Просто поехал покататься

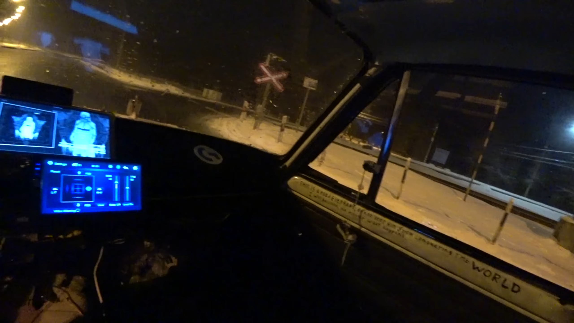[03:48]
Аэродром Горская. Давай съедем, посмотрим, что у нас там.
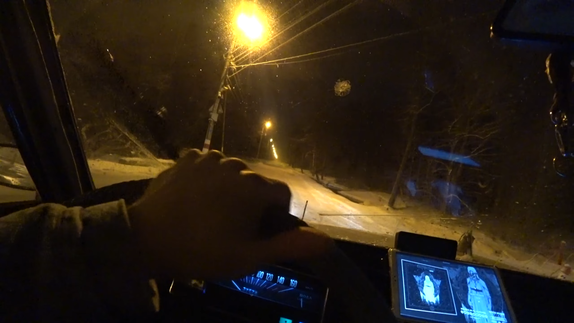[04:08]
Уже не односторонний, тут можно разворачиваться если что. Хотел без дрифта обойтись, а не получится никак. Давай попробуем подрифтить.
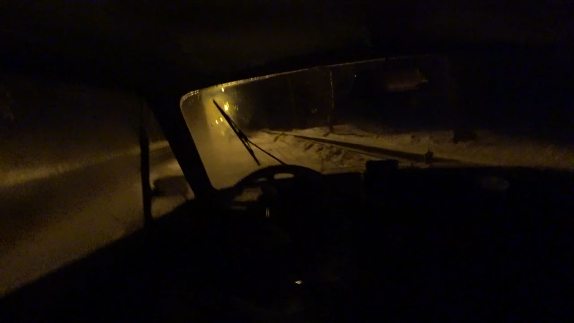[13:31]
То ли просто я к темноте уже привык, поэтому вот так вот.